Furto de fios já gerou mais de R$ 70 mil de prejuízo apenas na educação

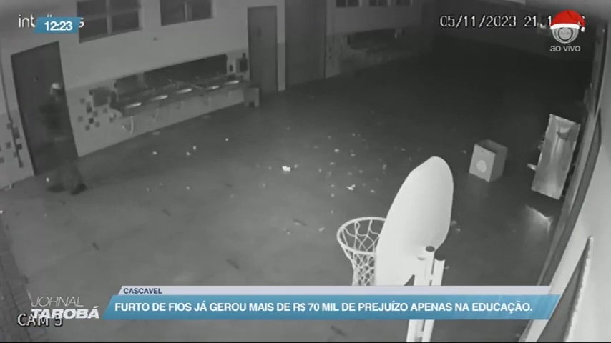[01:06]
À noite, naquele mesmo dia, o bandido volta e furta mais uma quantidade de fios.